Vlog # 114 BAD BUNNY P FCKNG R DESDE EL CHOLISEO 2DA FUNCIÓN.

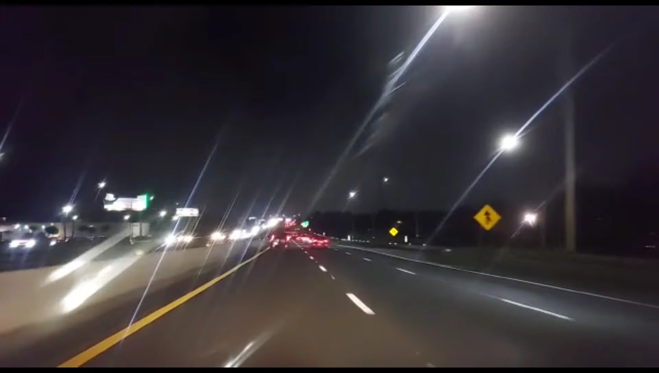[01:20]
Bueno, Corillo, así está el tráfico a esta hora. Son las, ¿qué hora es? Las 7 y 10. Está bastante cómodo para ir para San Juan, para subir todavía. Así que si sigue fluyendo como está fluyendo hasta ahora, pues no vamos a tener problemas para llegar a la Chori. Pero hay que ver más adelante cuando estemos llegando a plaza, a ver si hay tapón entrando para allá. Pues nosotros somos de los pocos losers que no conseguimos taquilla para el Irán. Pero lo vamos a ver en el Chori.
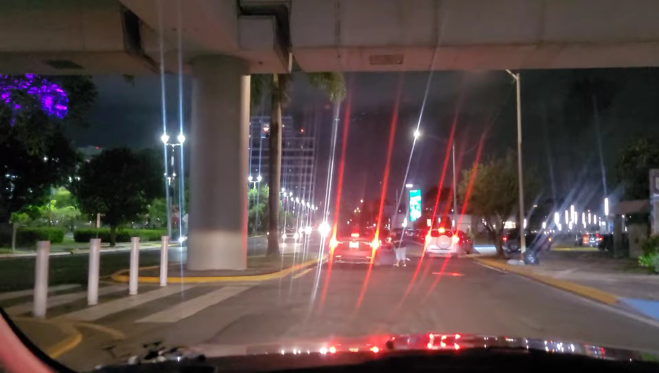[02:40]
Bueno, mi gente, llegamos sin problema al Choli. Ahora el problema va a ser conseguir un parking.
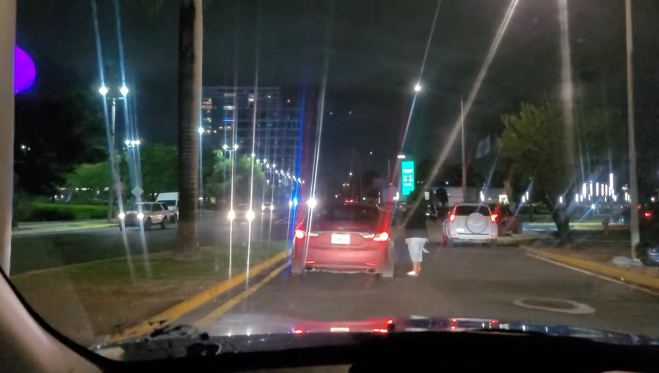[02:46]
Pero en verdad no hubo tapón. Estuvo todo ready hasta ahora. Vamos a ver dónde podemos conseguir un parking. Nosotros siempre nos parqueamos el segundo de allá. Vamos a ver.